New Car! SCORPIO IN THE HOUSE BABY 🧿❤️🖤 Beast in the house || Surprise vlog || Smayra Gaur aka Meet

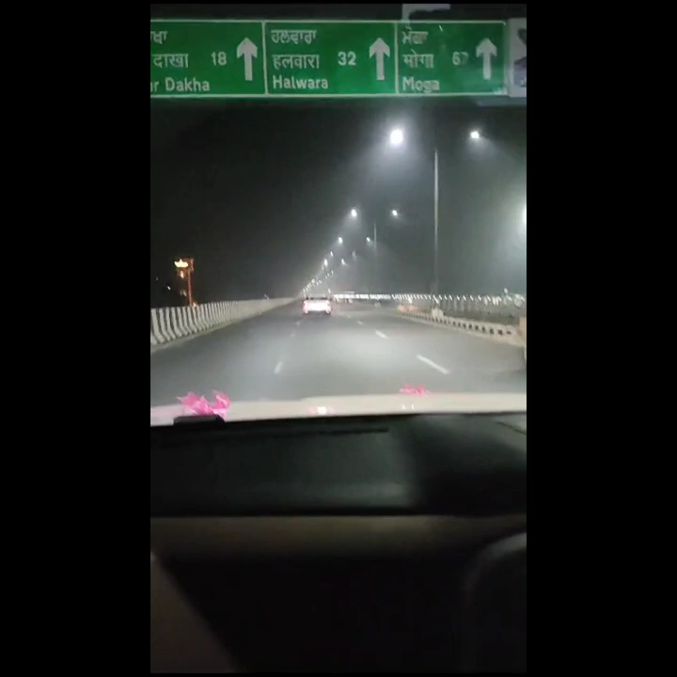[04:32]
और यहाँ पे हम भजन सुनते सुनते गेड़ियाँ मार रहे थे फिर से फ्लाईओवर के ऊपर तो थैंक यू सो मच गाइस फॉर वॉचिंग दिस वीडियो एंड